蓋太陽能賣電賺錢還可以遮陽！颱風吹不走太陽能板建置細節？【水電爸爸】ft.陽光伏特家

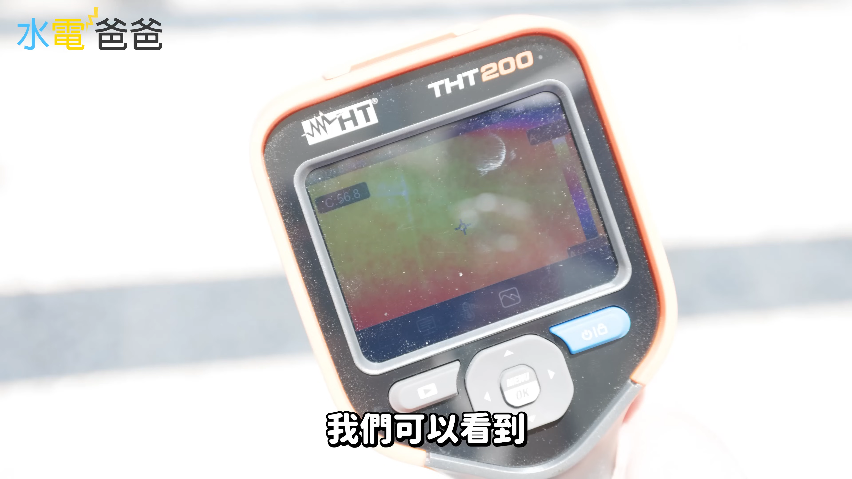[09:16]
我們可以看到這個外面的溫度是